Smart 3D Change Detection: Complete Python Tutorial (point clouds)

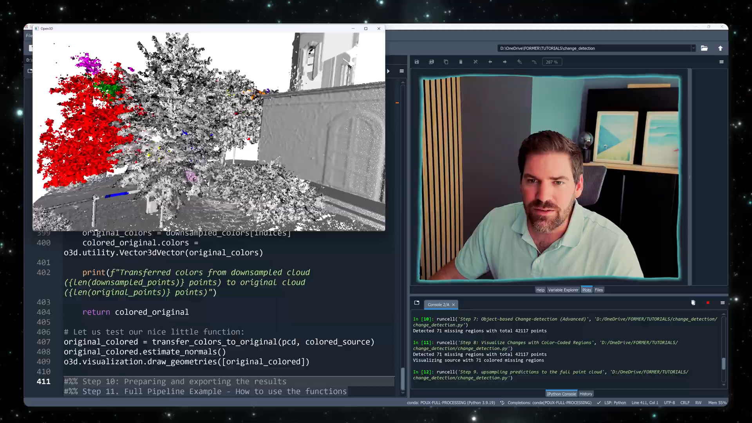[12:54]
So this is the full-scale point cloud, and you can see that we transferred, and we're propagating the labeling on the full point cloud.
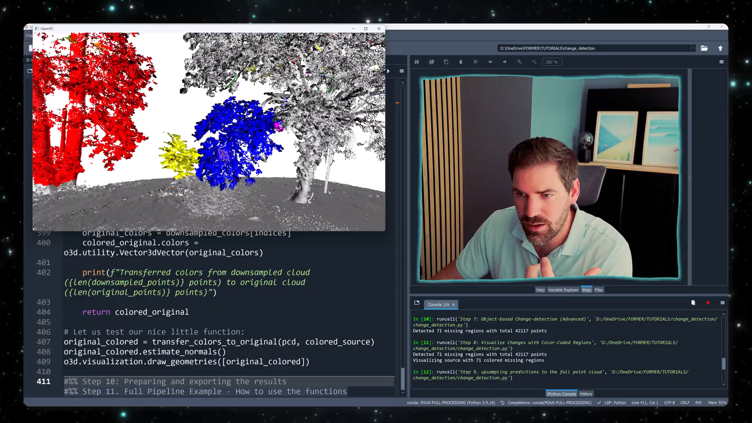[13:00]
And this is beautiful, because even if I go in the branch, you see the level of analytics that you can have. These are things you will rarely see.
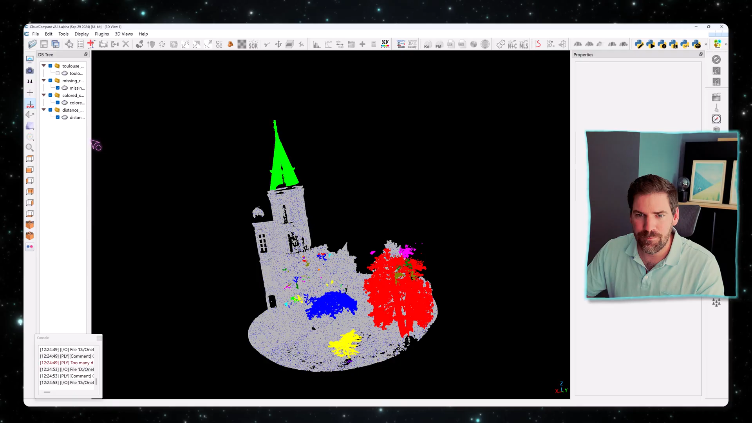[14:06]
Let's check the distance heat map, right?
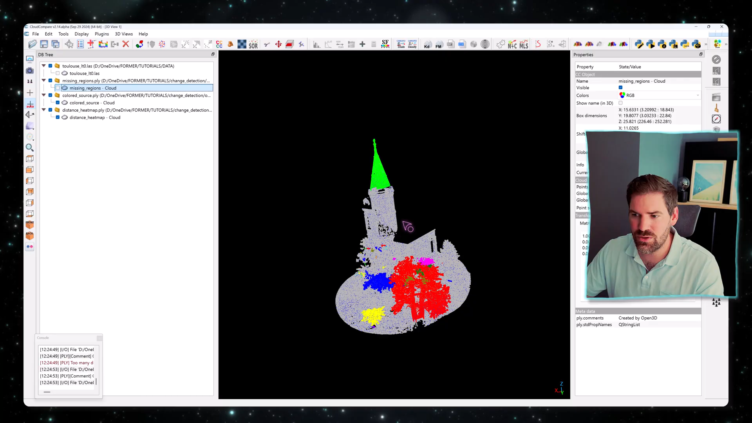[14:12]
That's the colored source and the missing region only. Right? So that's it.
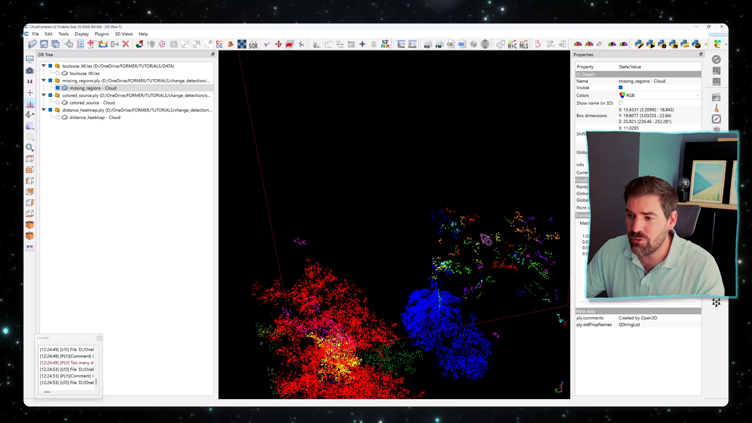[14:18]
And from there, of course, you have the distinction within Python of all the various objects.
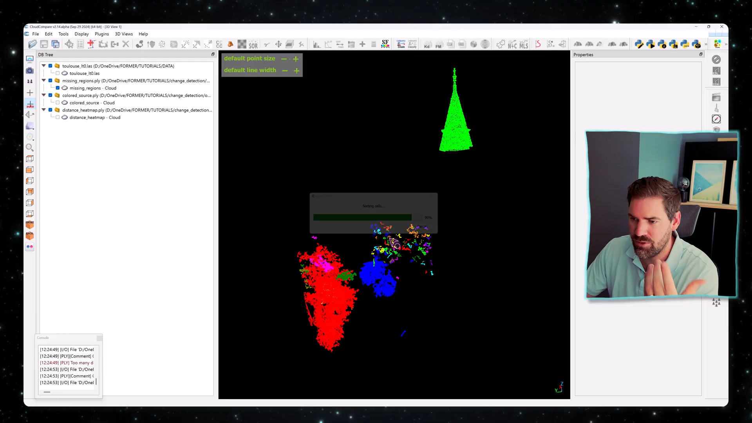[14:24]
I just want to show you, you don't ever need to do random colors, that each object that you can then extract statistics around them. So here, these are the various objects that you have.
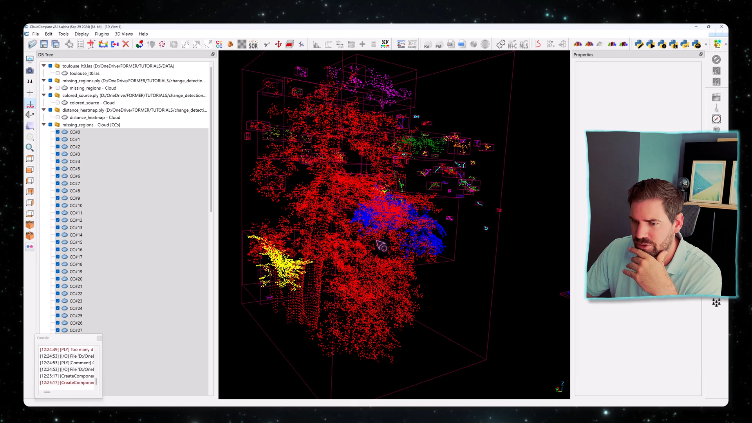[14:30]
Let me bring in another element. And you see all the little branches that we found were missing from one to the other. Of course, as I mentioned, there is still a little detail to know, and this is where your 3D data expertise as a 3D data scientist will shine, is that some of it needs to be filtered out because this is into the data acquisition methodology, which is not perfect. We don't deal with perfect data and else it will be too easy.